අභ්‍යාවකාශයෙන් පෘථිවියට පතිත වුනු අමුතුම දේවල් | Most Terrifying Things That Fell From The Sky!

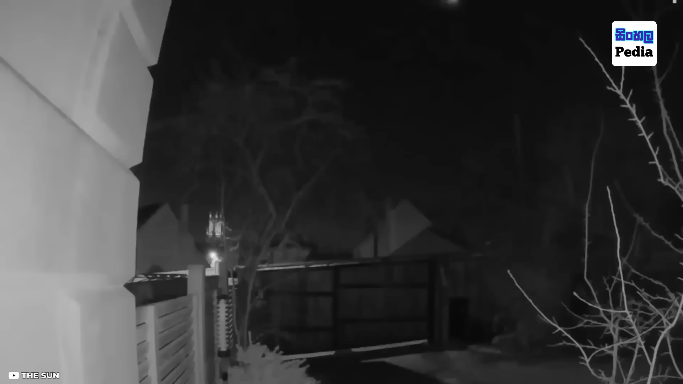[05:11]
අභ්‍යවකාශයෙන් දලා පෘථුවියට වැටුණු වස්තු නිතාමත්ම ආකර්ෂණීය බව අපි පස්සේ හොයාගත්තා. මේ ග්‍රහකයේ පොළවේ ගැටි කොටස් කිහිපයකට කැඩිලා ගියා. විශාලතම කොටස නිවසක ගරාජ් එකකට වැටුණා.
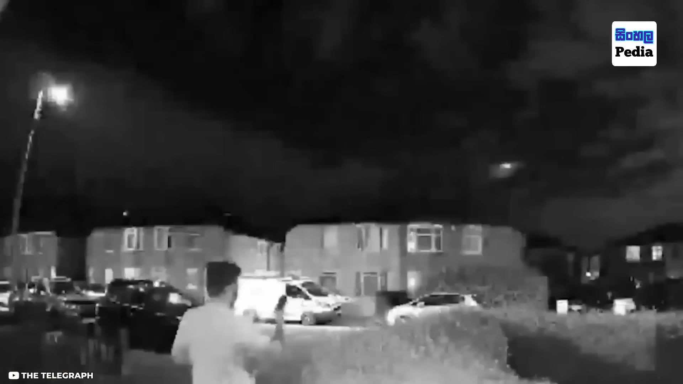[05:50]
නමුත් මේ උල්කාපාත එක්සත් රාජධානි අහසේ පියාසර කරනකොට බොහෝ බ්‍රිතාන්‍ය ජාතිකයන් විසින් මේගොල්ලන්ගේ දුරකථන එළියට අරගෙන සහ දොර සීනුවල කැමරාවල මේක පටිගත කරගත්තා.